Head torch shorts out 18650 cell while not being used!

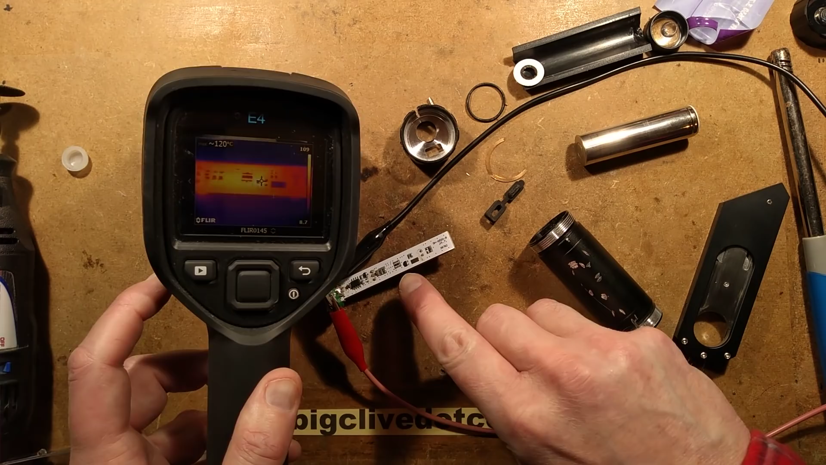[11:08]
So the component that's getting hot in this, the one that's shorting out is this little transistor type thing here. It might be a voltage regulator, it could be a transistor.
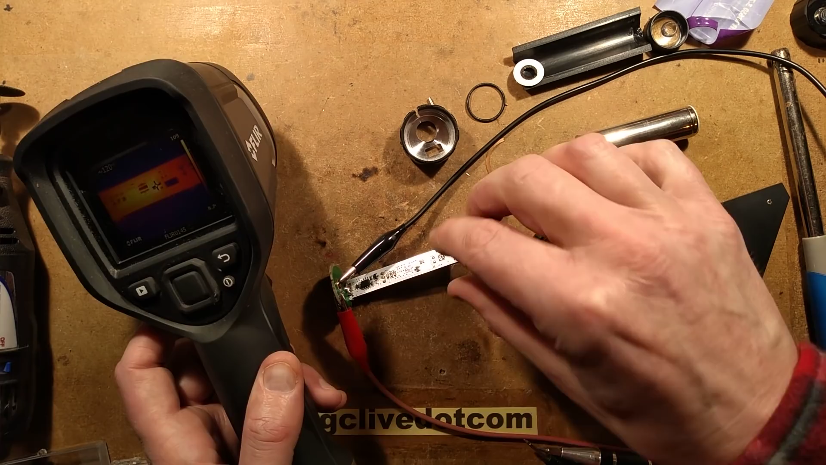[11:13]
And it is getting really hot. It's reaching 120 degrees Celsius.